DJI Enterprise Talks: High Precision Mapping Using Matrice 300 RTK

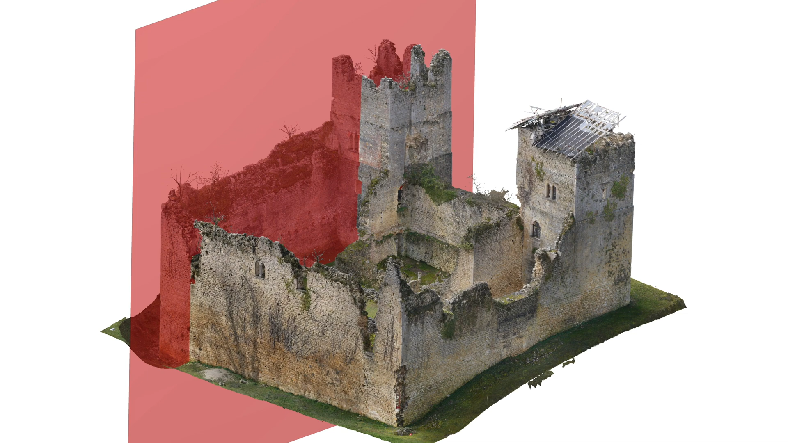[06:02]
So we extract views from the 3D models to illustrate what we observe and we generate a report.
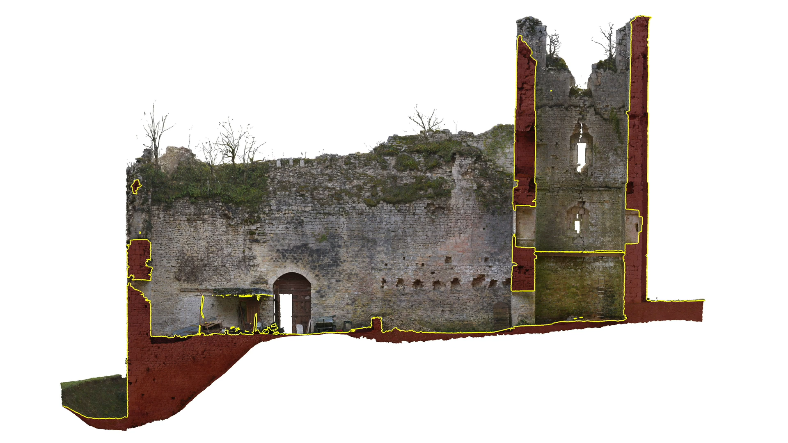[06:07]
So at the end, the deliverable in civil engineering is PDF very often and the map.
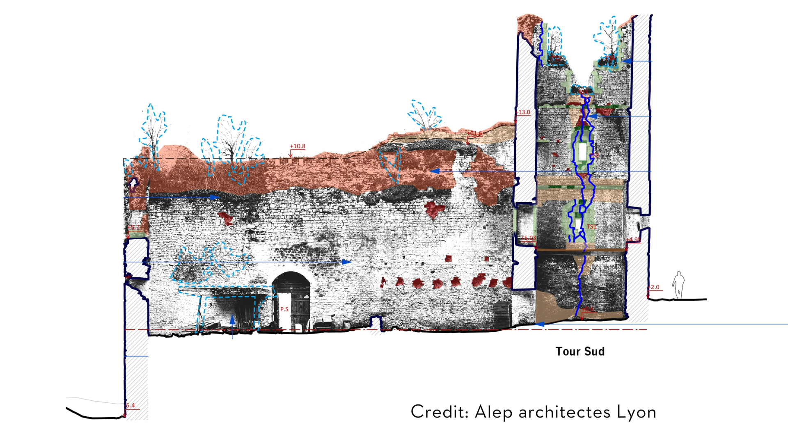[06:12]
But we explain also to our clients that of course the 3D model is useful for the inspection, but it will be also useful in the long term because you will be able to
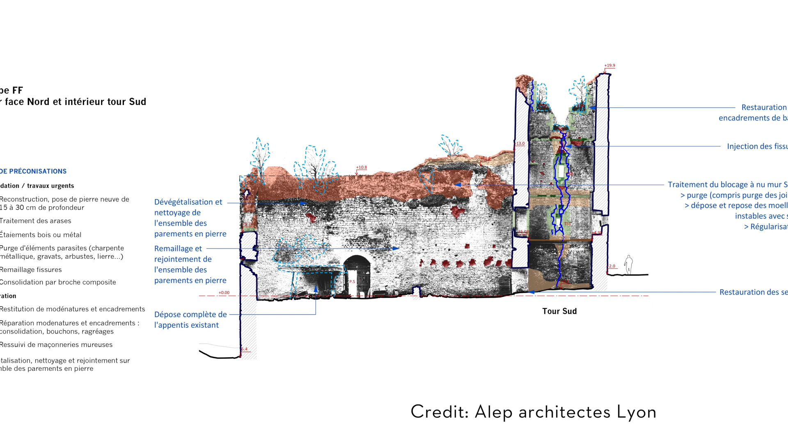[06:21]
use it for future inspection and you can